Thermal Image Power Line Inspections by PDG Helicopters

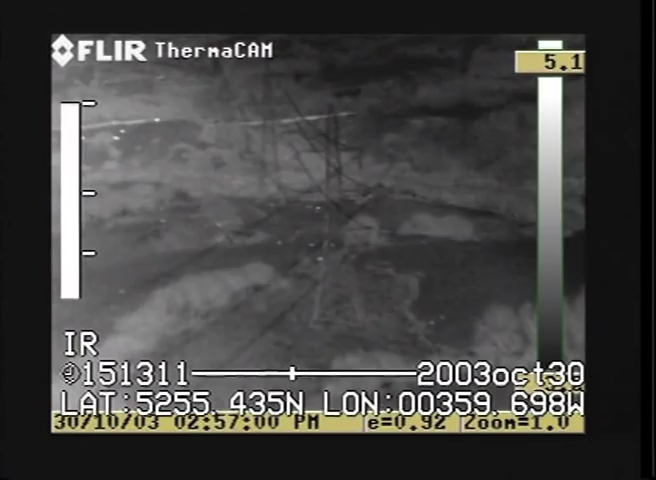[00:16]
data and digital video recorders that capture the complete patrol with an audio commentary from the observer.
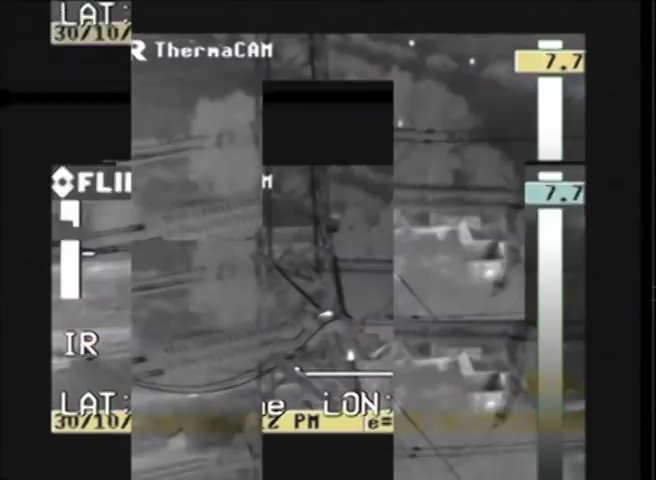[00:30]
Yeah, it looks as if it's on the termination.
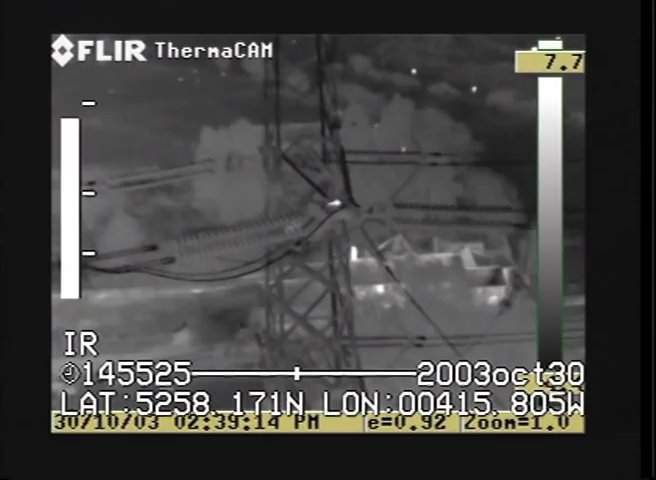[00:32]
Yeah, that could be an induced voltage or something that it can't.
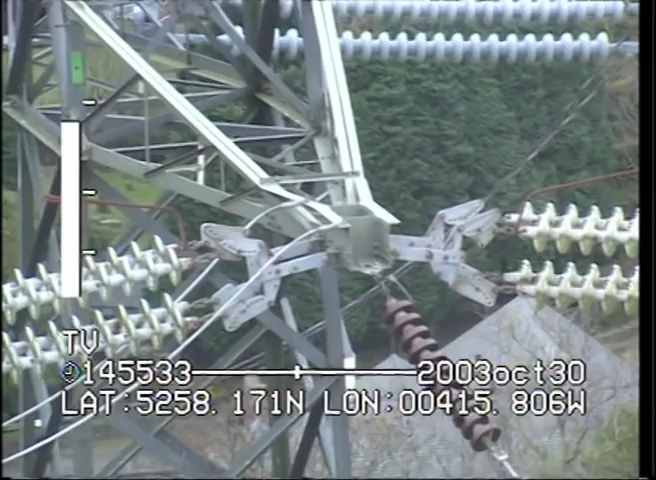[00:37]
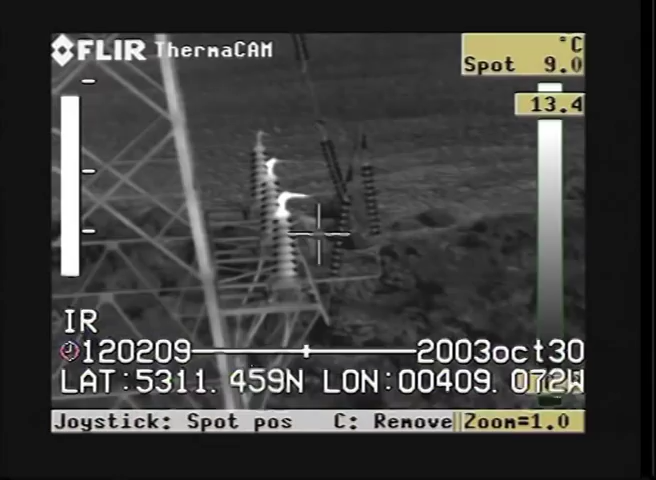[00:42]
On screen: spot 9.0°C
Visions are showing a good temperature.
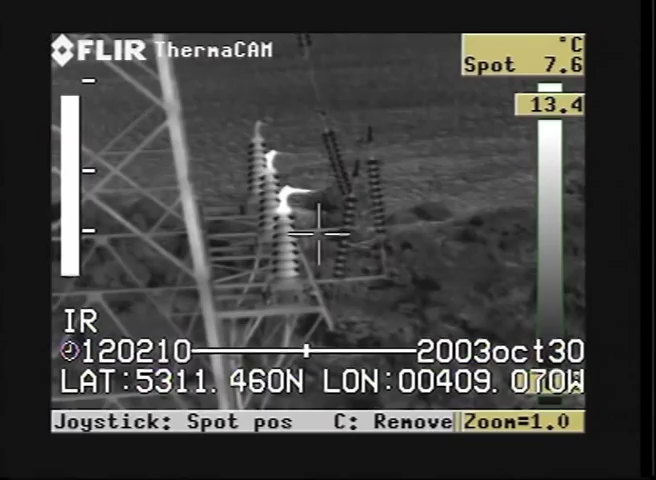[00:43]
On screen: spot 7.6°C
Two on this side here, so we can zoom in on the visual. That's good. Yeah, definitely those.
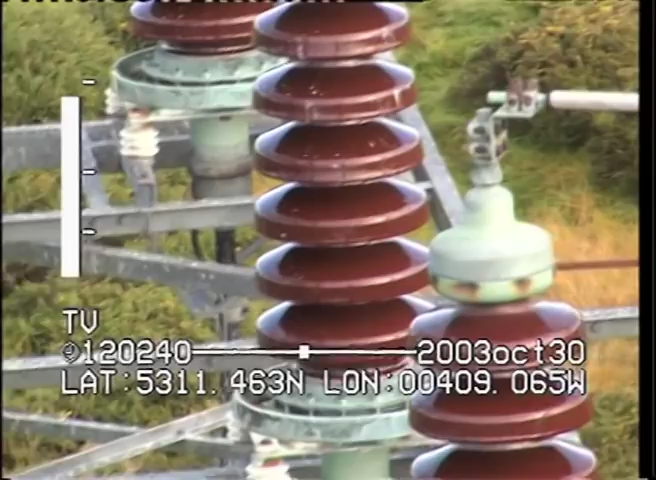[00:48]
Move across. Yeah, there's another two on that side as well, the far ones. Much the same.
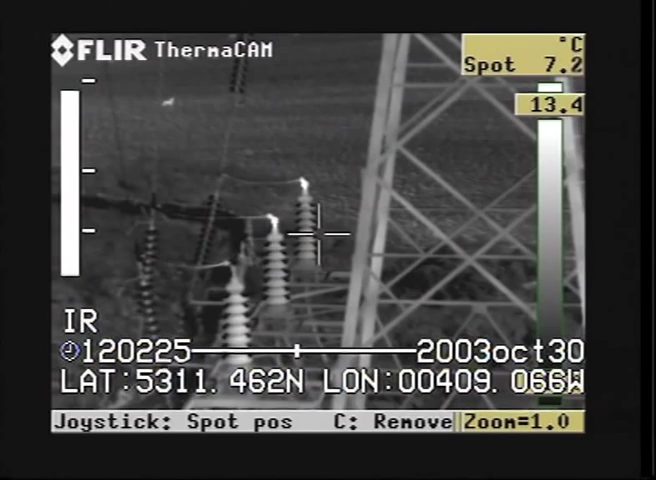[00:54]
On screen: spot 7.2°C
Showing the same type. OK, that's good.
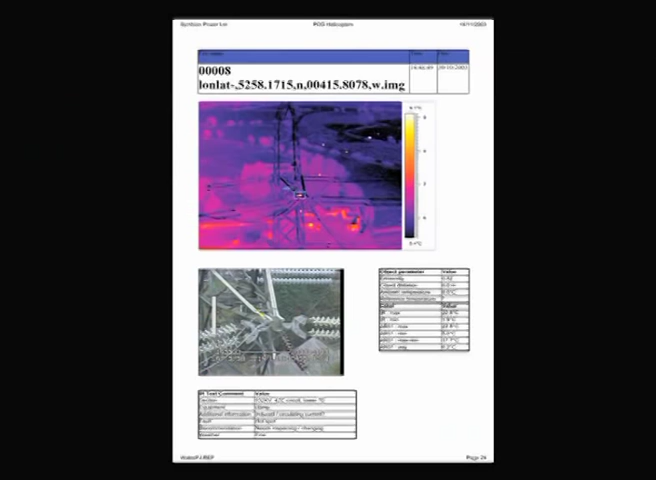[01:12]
The report will include a thermal still image of the fault, complete with accurate temperature readings of the components and its surrounding area.
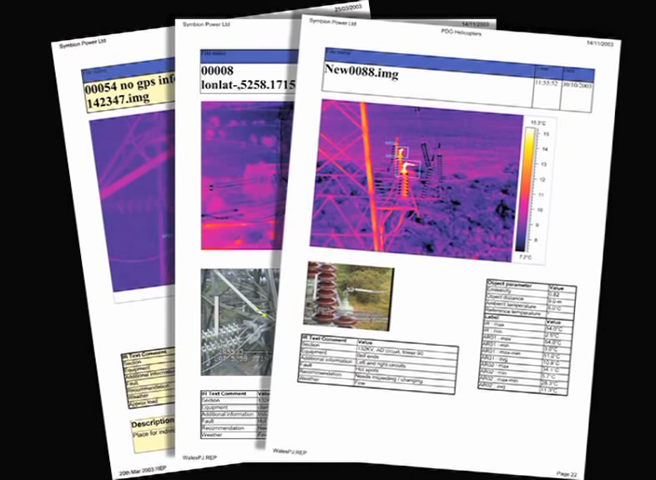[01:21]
The reports can be produced anywhere on location, then emailed for ultimate speed of delivery. . . .